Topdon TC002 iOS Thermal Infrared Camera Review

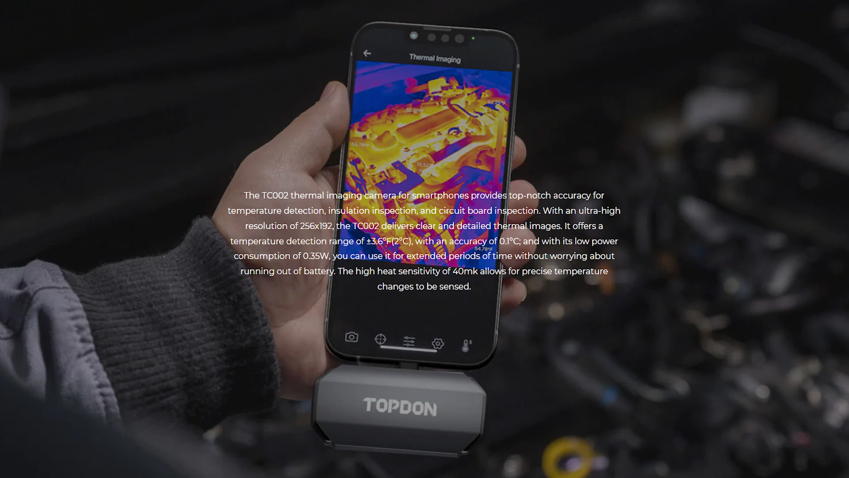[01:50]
well for a start it's the same resolution of 256 by 192 and it's also the same temperature range, features look similar,
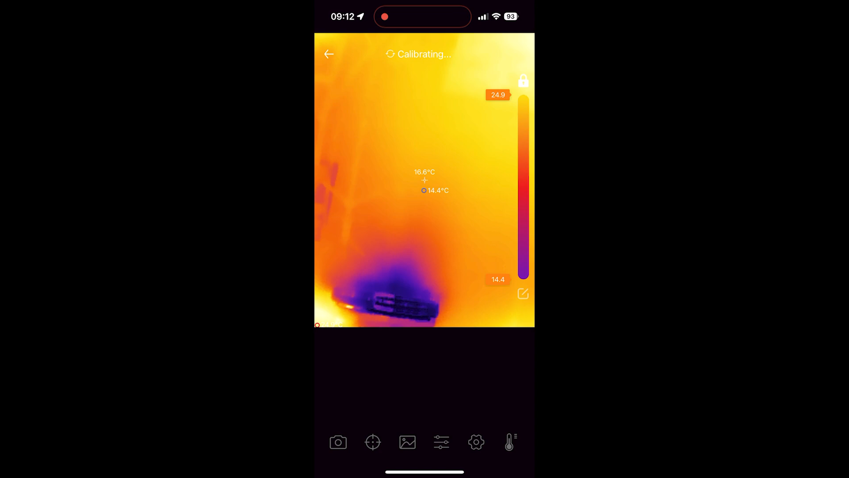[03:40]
On screen: spot 16.6°C, min 14.4°C
Min max temperatures as well as target crosshair temperatures are displayed by default.
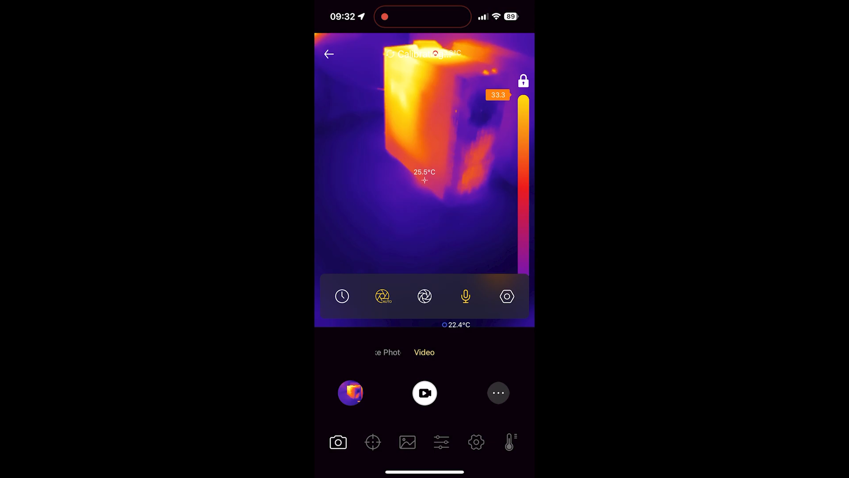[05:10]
turning on or off audio recording and a timer which I presume is used for capturing the images. Next option on the toolbar is the crosshair button and gives you access to the different measurements that we are by now used to seeing.
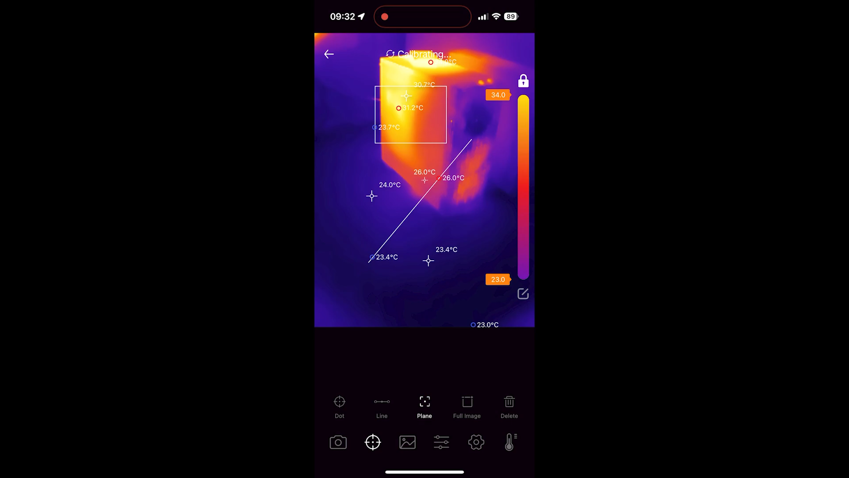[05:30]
The next option gives you access to some picture settings and this is where things start to get interesting,
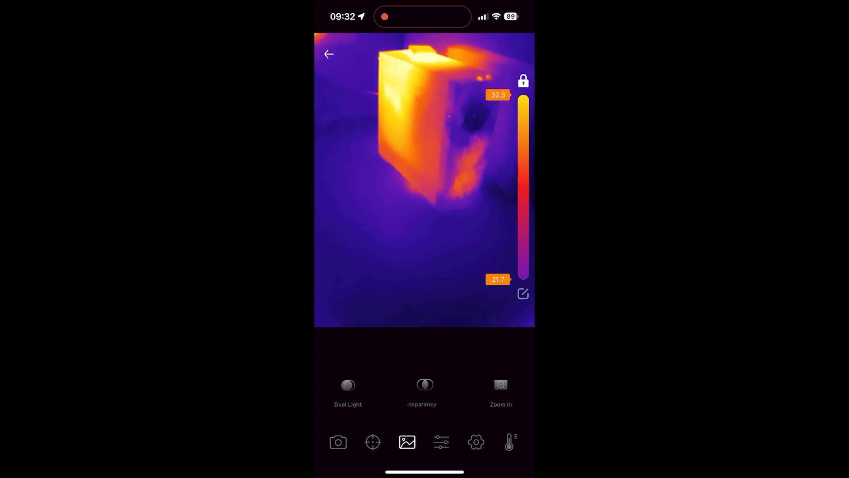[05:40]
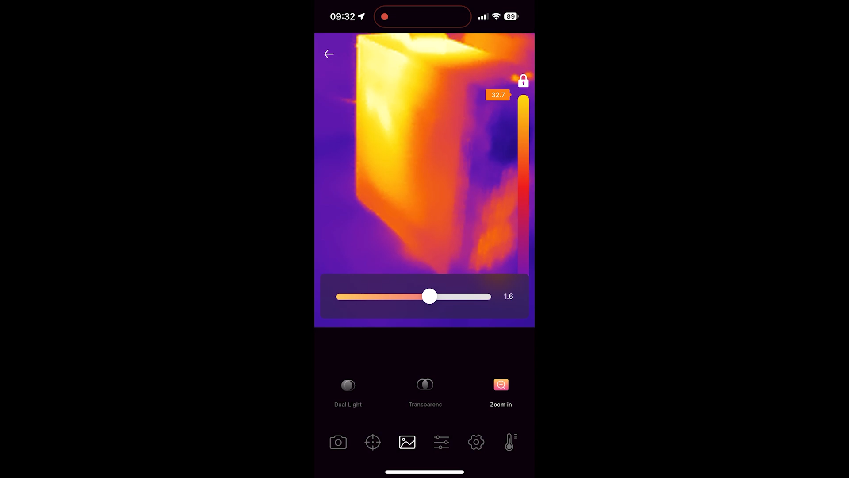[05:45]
you can turn on what initially looks like a picture in picture option but this is something better, you can actually zoom and reposition the phone camera image,
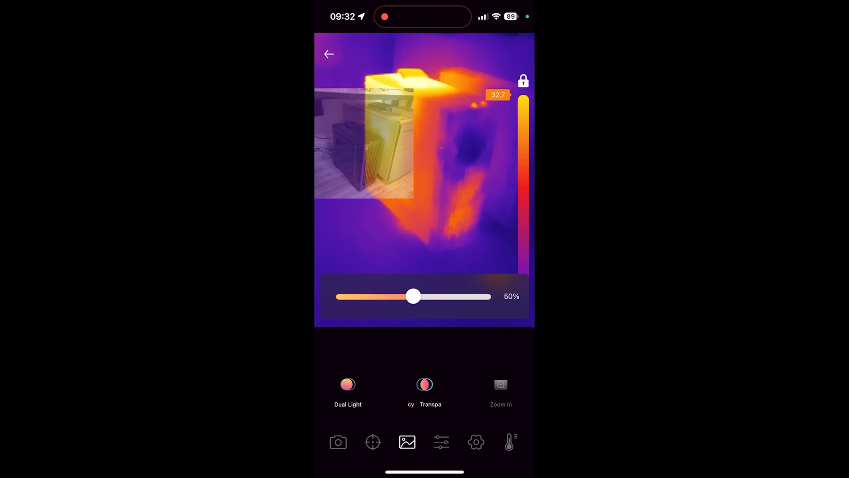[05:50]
you can align it over the thermal image and you can set its transparency
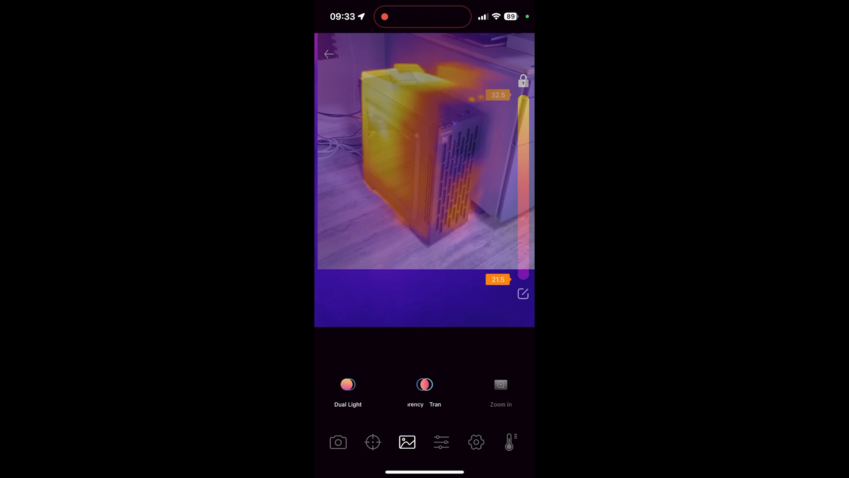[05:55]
so this effectively gives you the option to mix both the real image and the thermal image and have them perfectly overimposed and this is an awesome function which you don't get on other cameras made by other companies even
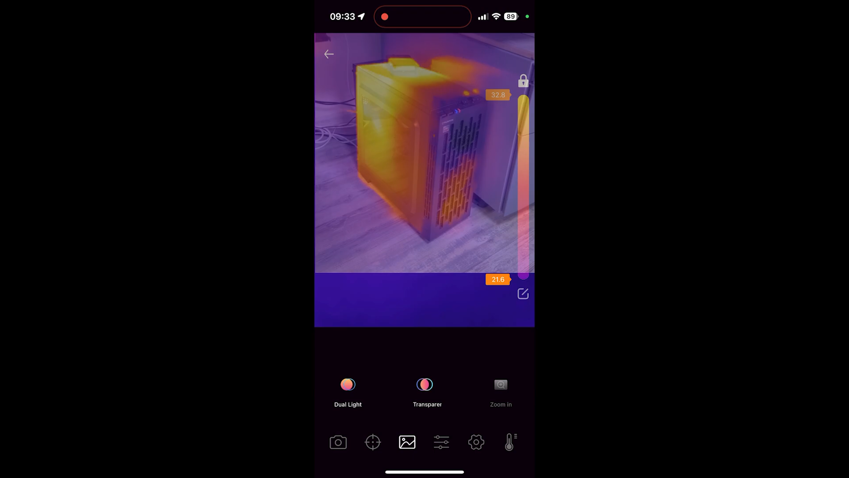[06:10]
though they are based on the same sensor and likely the same SDK from InfiRay and granted there is some manual work and you know you have to adjust the image but this is like functionality for multi thousand dollar infrared camera.
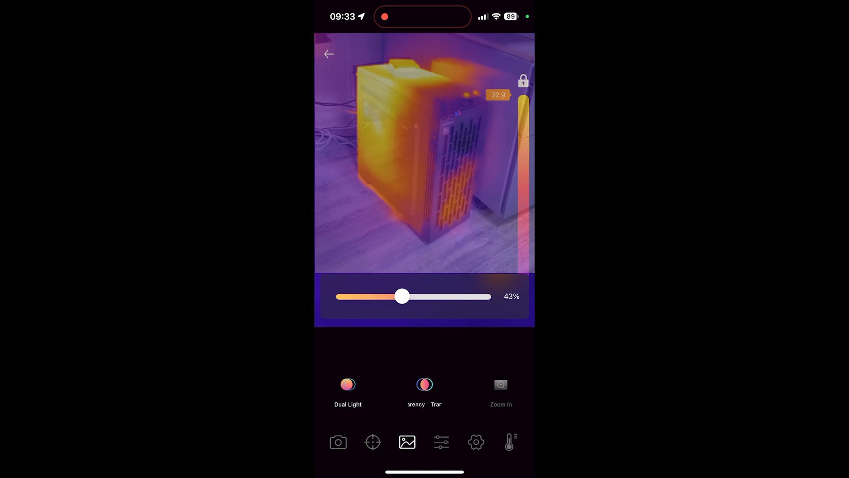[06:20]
The next option is the image mode adjustments and there are plenty of modes to choose from but once again I prefer the iron mode, I don't see why you would use anything else, maybe black and white could make sense but all the other modes are just a gimmick if you ask me. Next we have some image settings and we can disable the color bar at the right side of the screen,
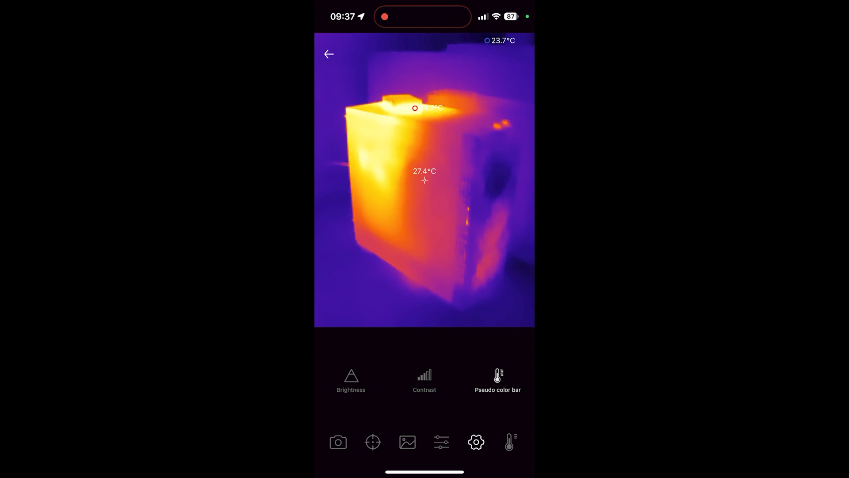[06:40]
On screen: spot 27.4°C
we can adjust contrast and brightness but again default settings seem to work very nicely.
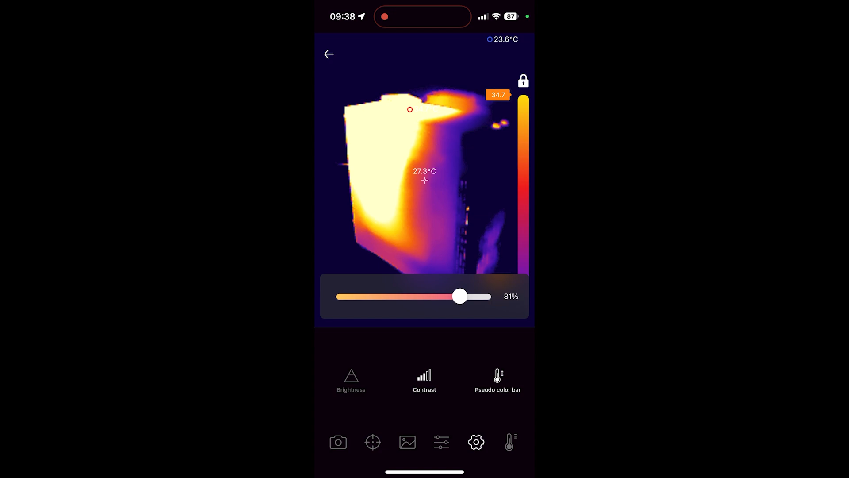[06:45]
On screen: spot 27.3°C
And the last button in here does the range selection,
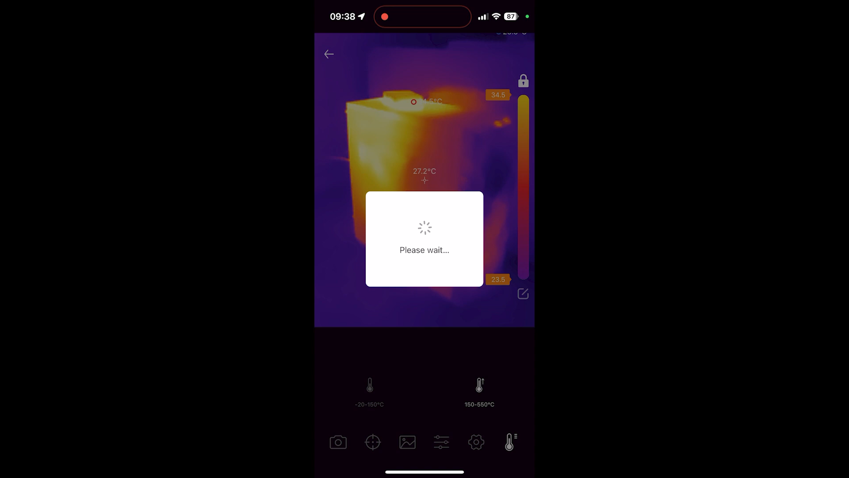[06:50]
On screen: spot 27.2°C
so the default is minus 20 to plus 150 degrees celsius and most measurements will be done in this mode, once again we notice that behavior which is present on all InfiRay sensors, when we switch between ranges there is lots of noise and there's multiple shutter calibration routines performed by the camera to trim that noise down which it eventually does.
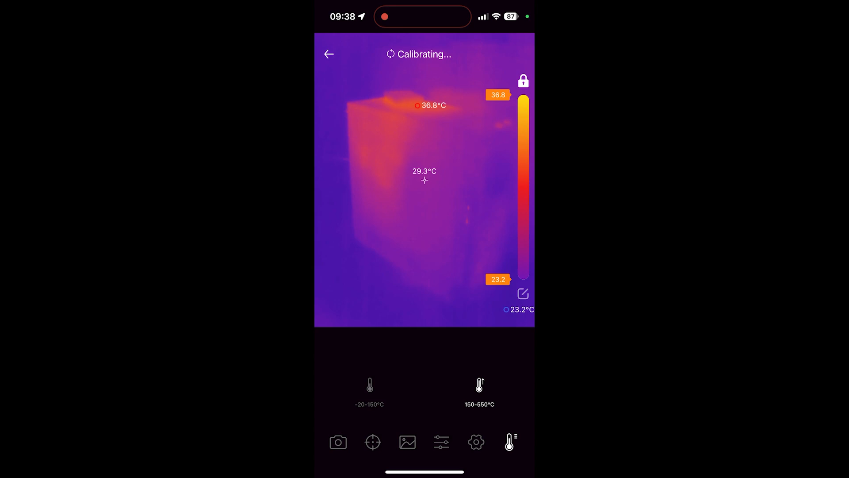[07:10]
On screen: spot 29.3°C, max 36.8°C
There's also this temperature monitoring mode,
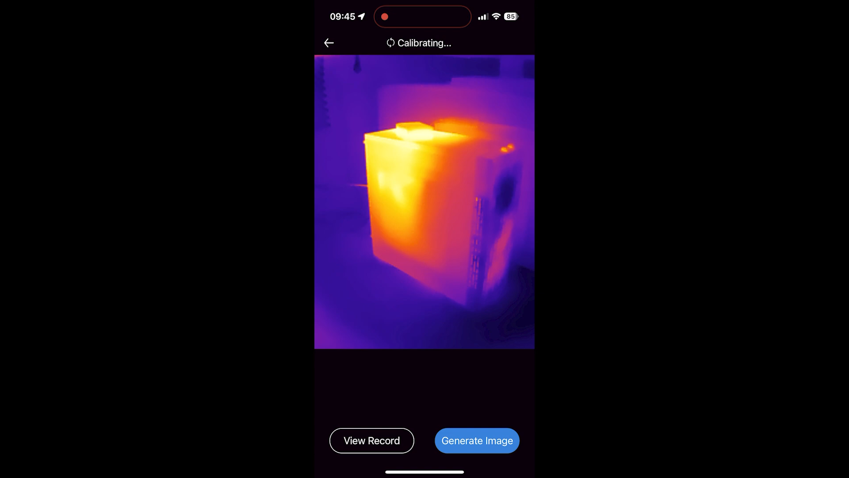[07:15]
so if we go back into this option we can choose what type of measurement we want, we want a point,
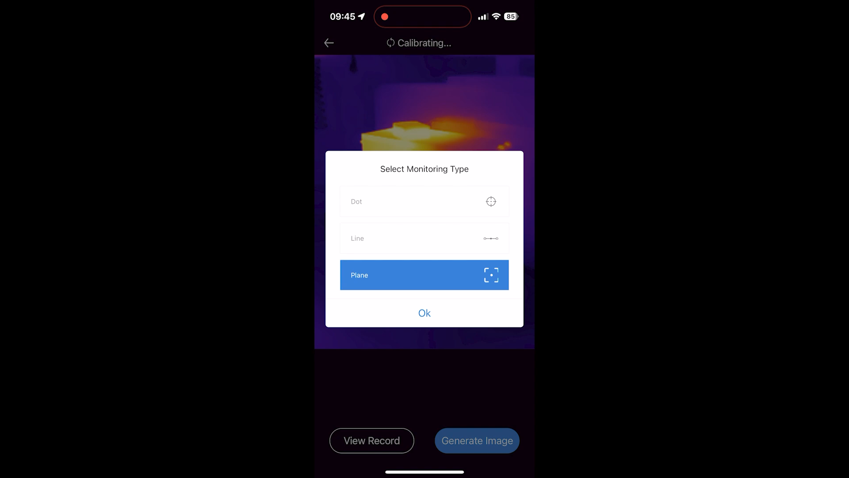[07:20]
line or zone measurements and imagine you are placing this on a tripod, you know,
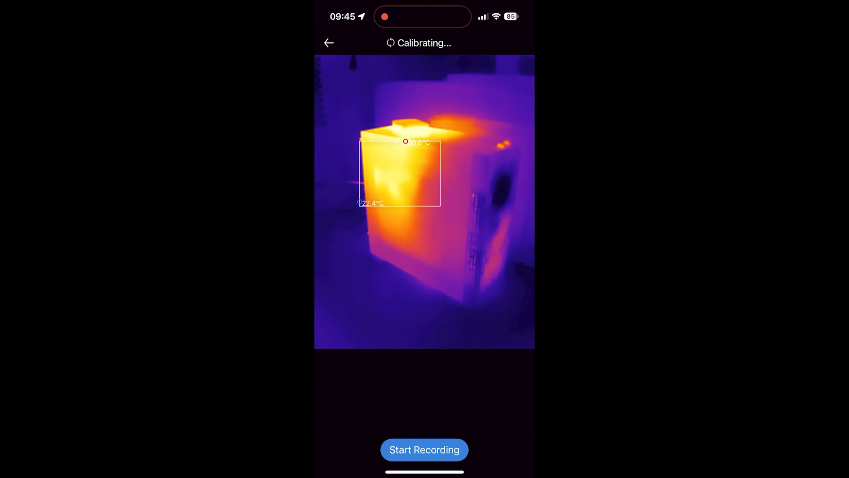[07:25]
just to have it stable and monitoring some object, now you get this live graphing of the min max values from the type of measurements that you selected and this can be very useful, not something you find on other cameras.